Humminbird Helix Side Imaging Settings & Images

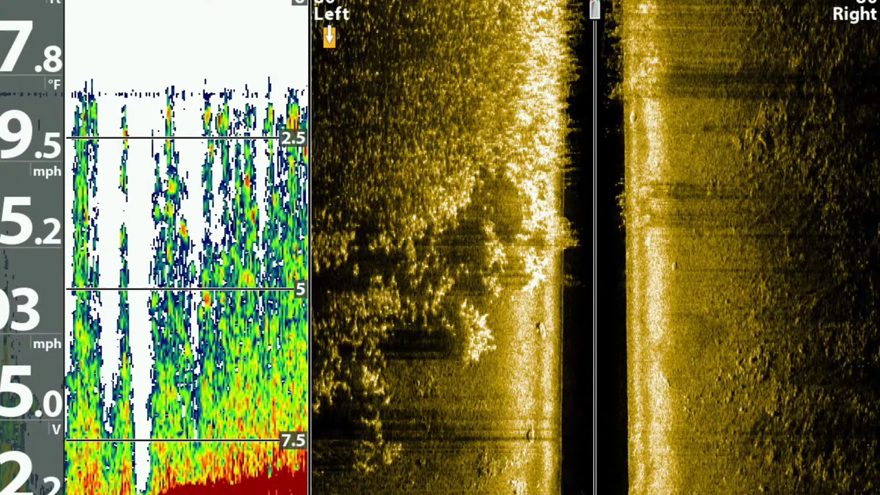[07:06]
shows weed pockets just to the left as the weed bed starts the hump
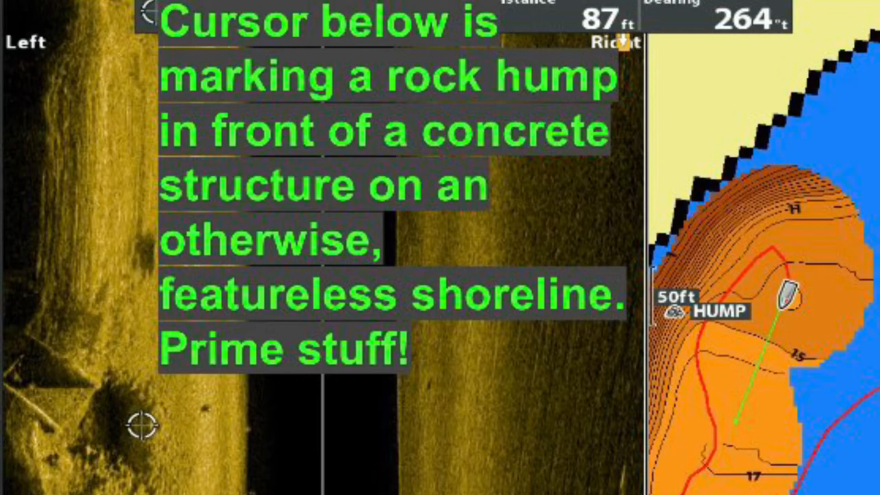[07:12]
at the cursor to the left cannot be seen without side imaging the large
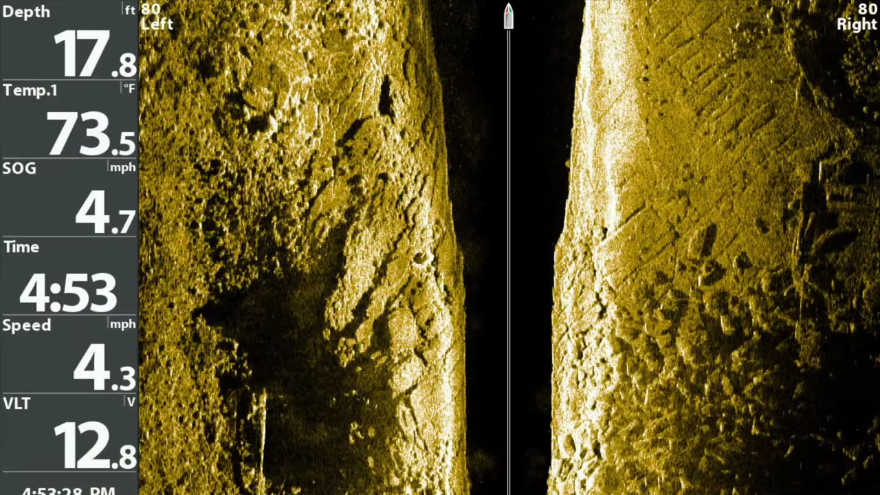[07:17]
On screen: depth 17.8 ft, water 73.5°F
shadow to the left shows that it is a significant rock hump
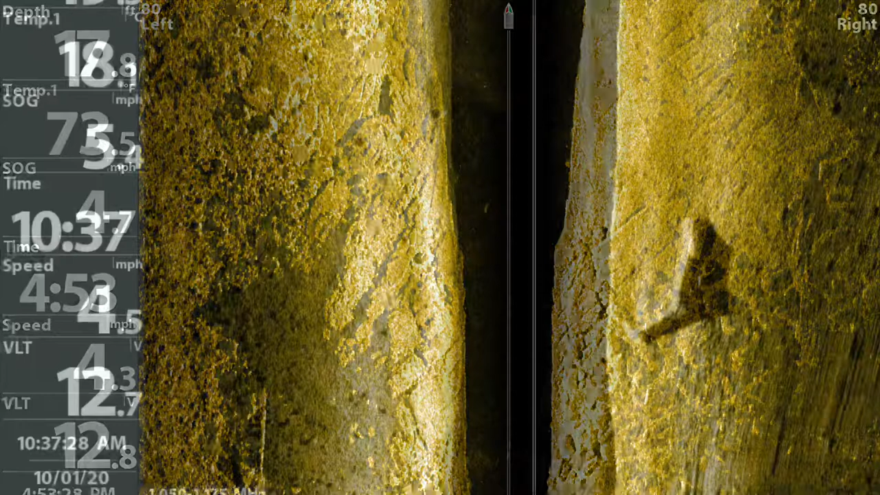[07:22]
the image to the right was found in the niagara river near a bridge any guesses looks
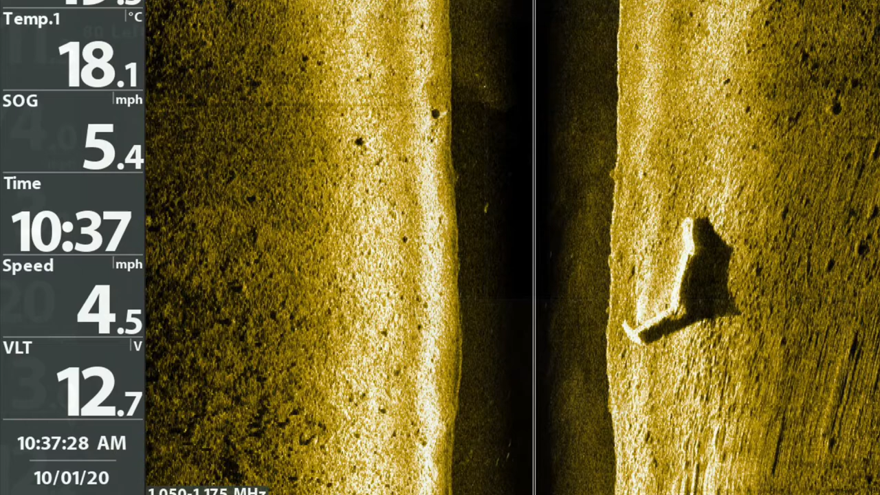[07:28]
On screen: water 18.1°C
like a boat in the image at the bottom right but the shadows on the left interesting your thoughts
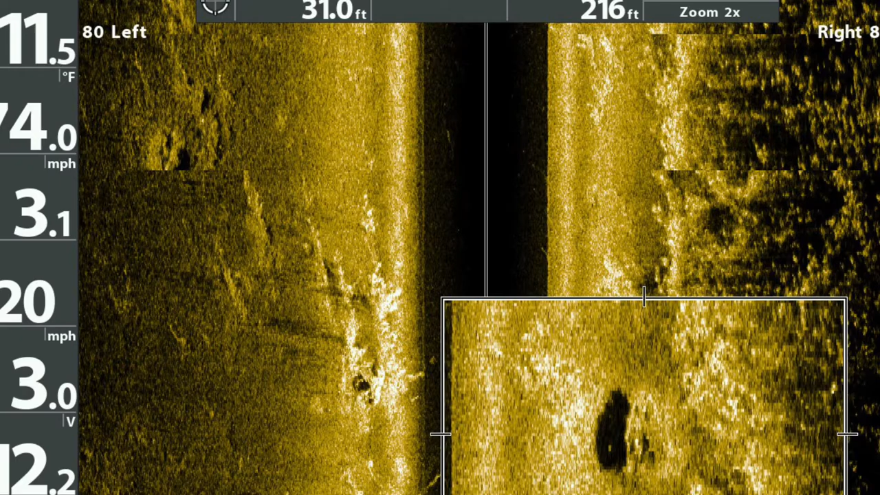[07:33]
the dock is obvious but what intrigues me are the scattered rock
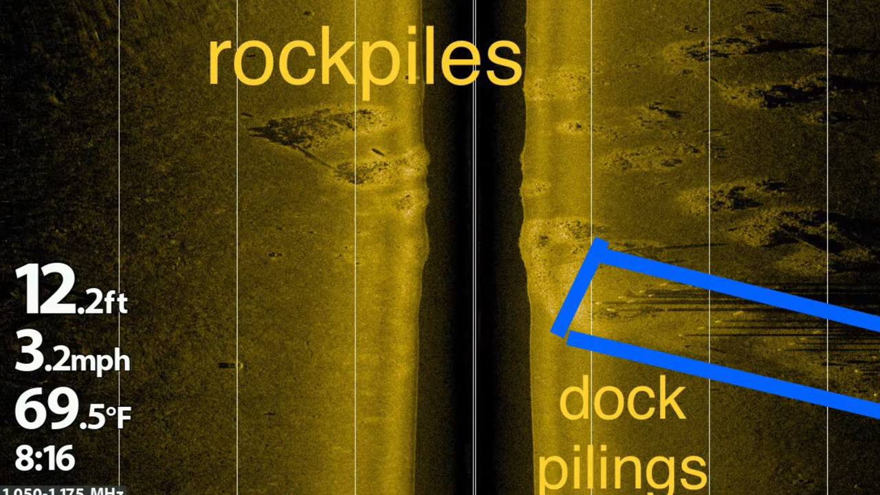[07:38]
On screen: depth 12.2 ft, water 69.5°F, speed 3.2 mph
piles around the dock check out the fish circled in blue near the
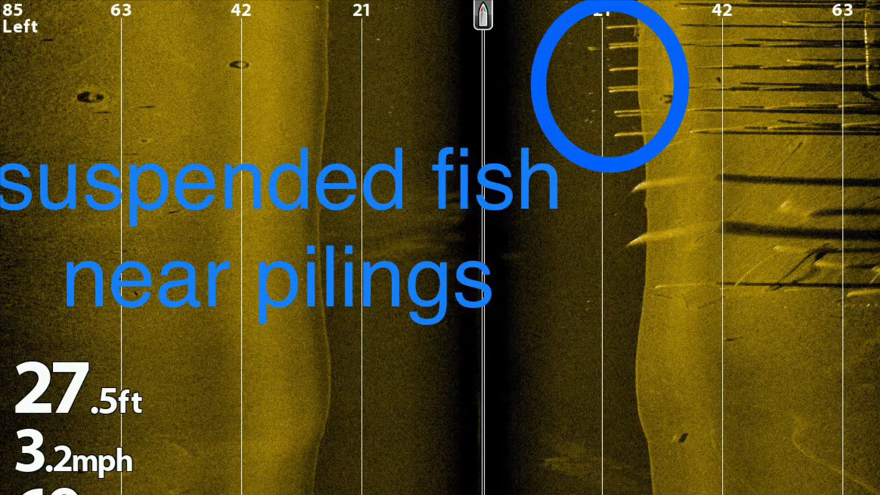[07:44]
On screen: depth 27.5 ft, speed 3.2 mph
pilings the sand dunes to the right of the boat were taken in lake erie in 48 feet of water
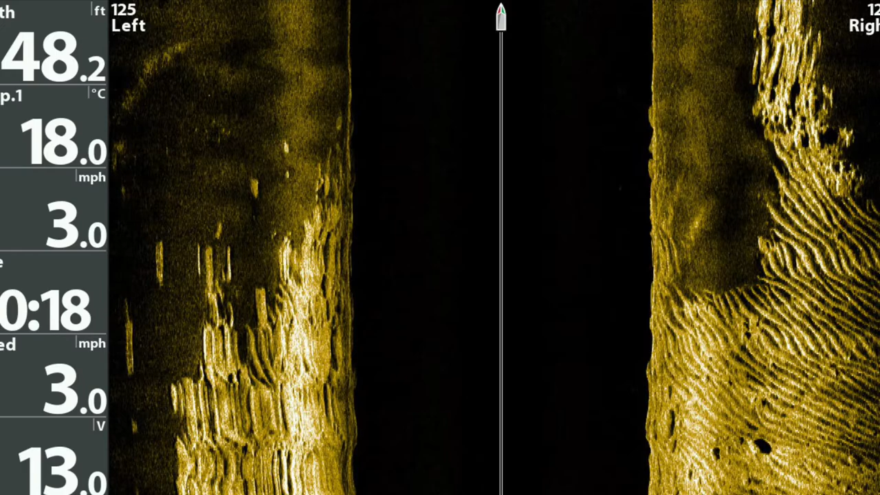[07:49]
On screen: water 18.0°C, speed 3.0 mph
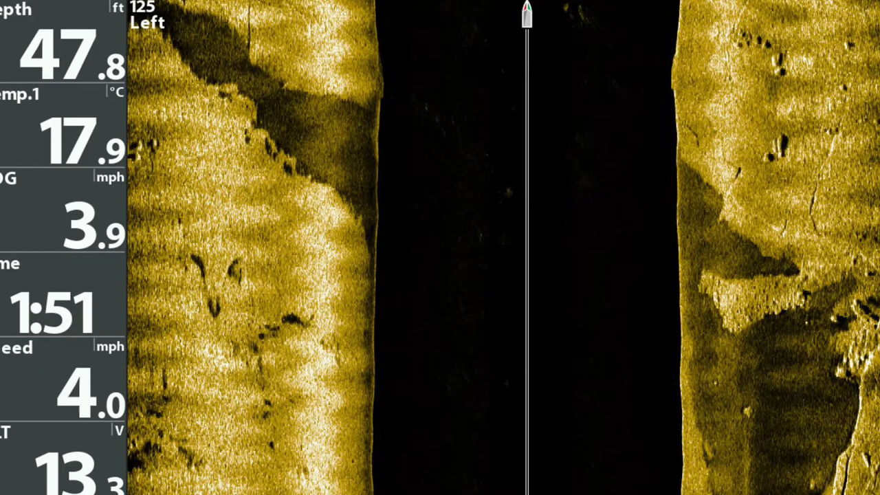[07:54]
On screen: depth 47.8 ft, water 17.9°C
the dark soft bottom patch also in 48 feet of water in lake erie is quite interesting to me
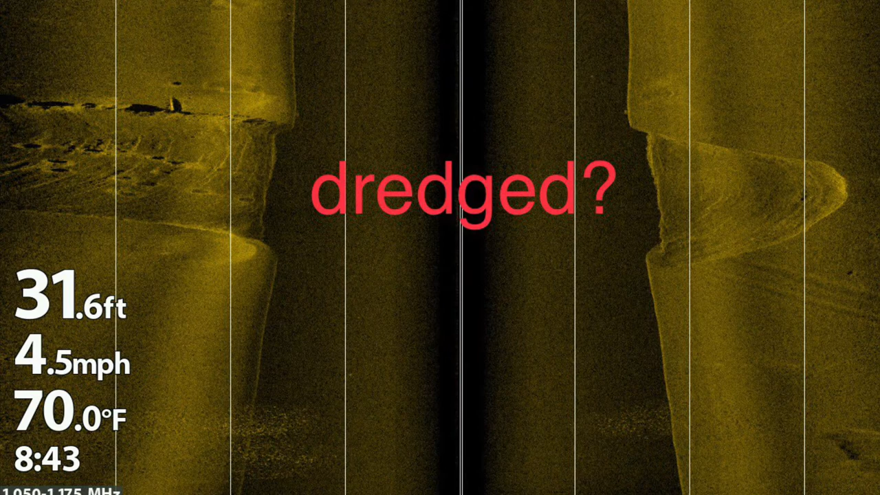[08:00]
On screen: depth 31.6 ft, water 70.0°F, speed 4.5 mph
dredged or possibly the keel of a ship in that deep water the large ridge
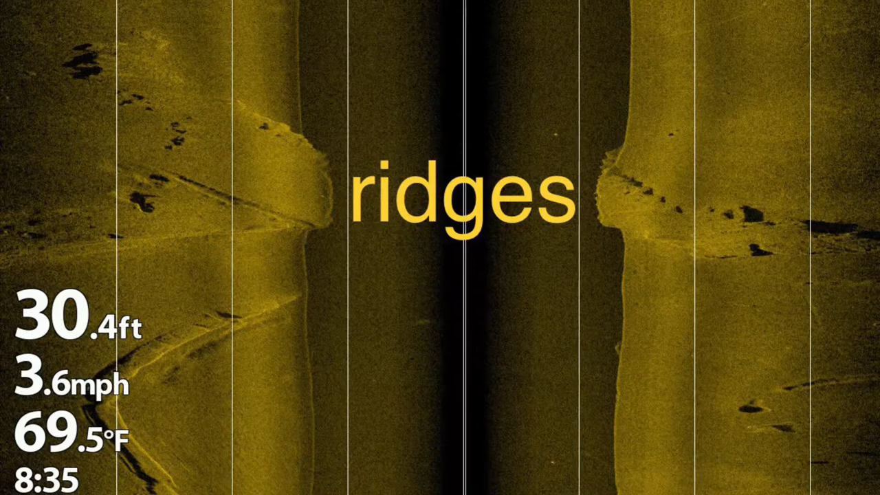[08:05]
On screen: depth 30.4 ft, water 69.5°F, speed 3.6 mph
here is like the opposite of the dredged photo lots
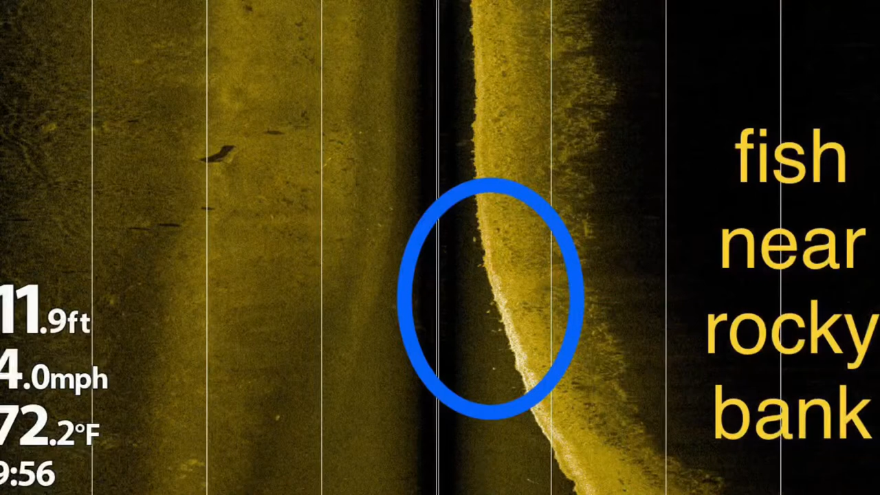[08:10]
of fish sitting off this rocky bank circled in blue this
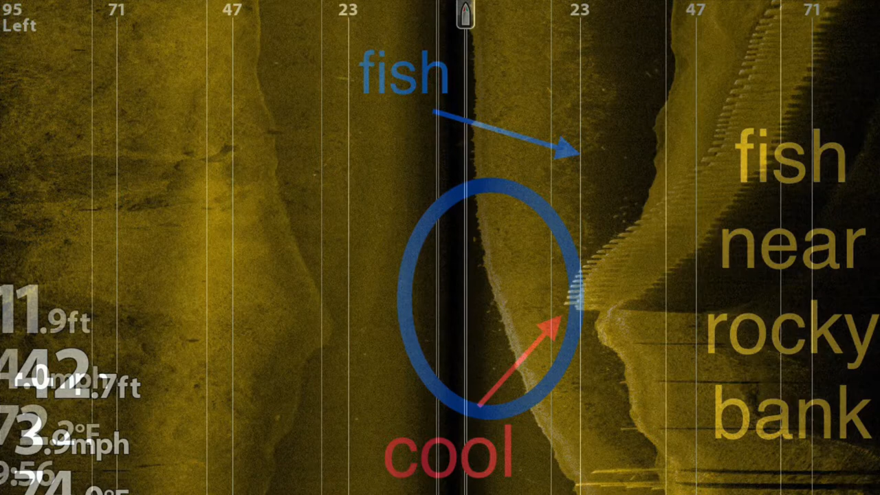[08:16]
is a really cool looking structure with fish nearby the
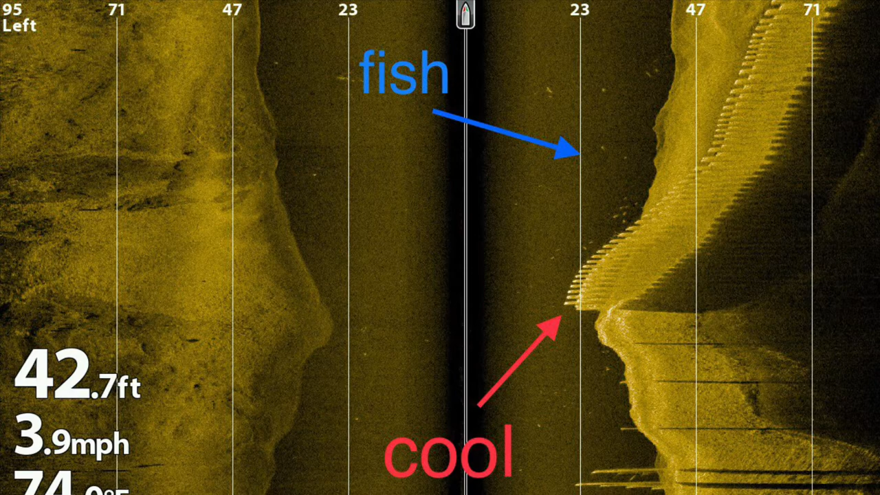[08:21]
On screen: depth 42.7 ft, speed 3.9 mph
boat is sitting still non-mega lower frequency yet still showing fish
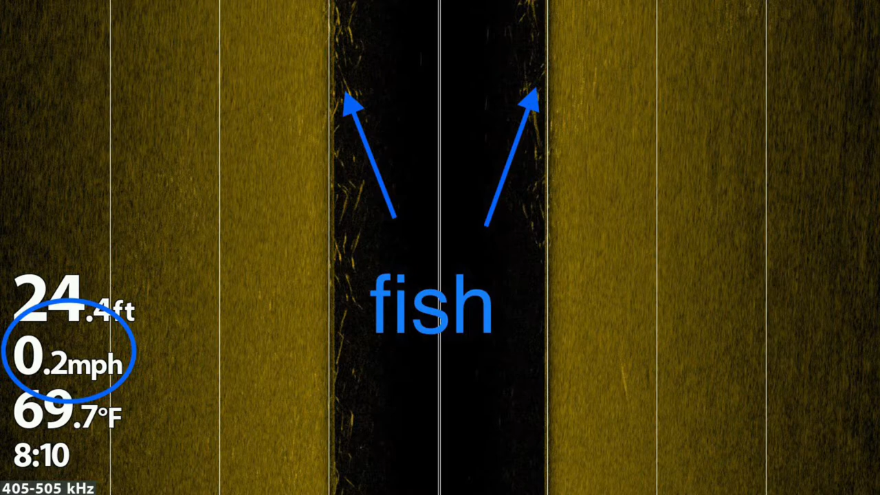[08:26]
On screen: depth 24.4 ft, water 69.7°F, speed 0.2 mph
here are some fish just under the boat as i went past
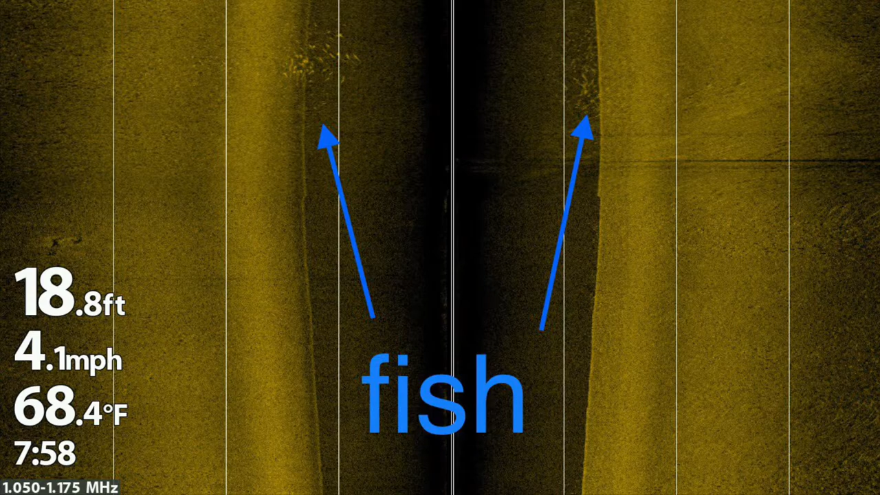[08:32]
On screen: depth 18.8 ft, water 68.4°F, speed 4.1 mph
here's a large group of fish in the box approximately
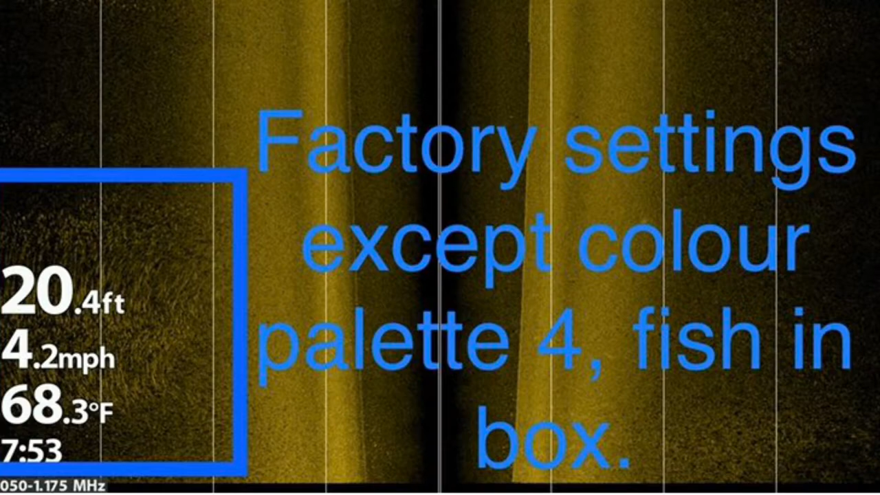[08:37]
On screen: depth 20.4 ft, water 68.3°F, speed 4.2 mph
50 to 100 feet away from the boat when fish are hugging the bottom tightly you have to look close to see them